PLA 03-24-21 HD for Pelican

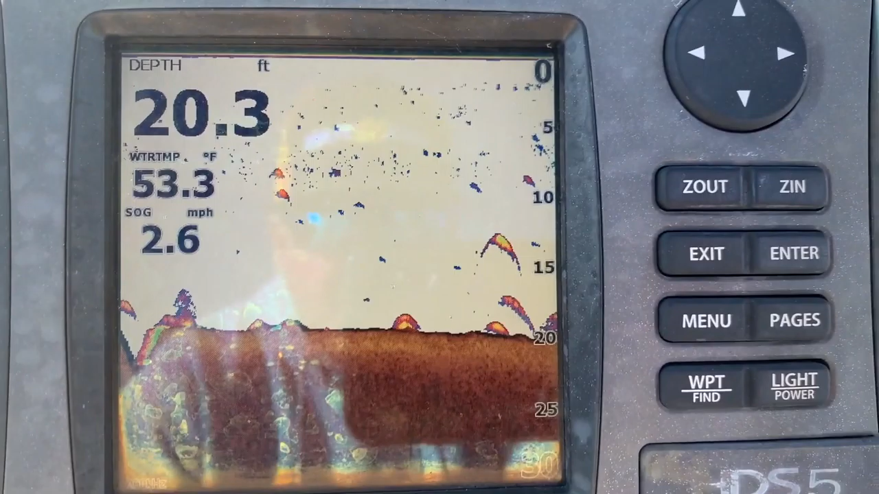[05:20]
On screen: depth 20.3 ft, water 53.3°F, speed 2.6 mph
So we're fishing 15 to 20 foot of water vertical jigging these beautiful fish right here.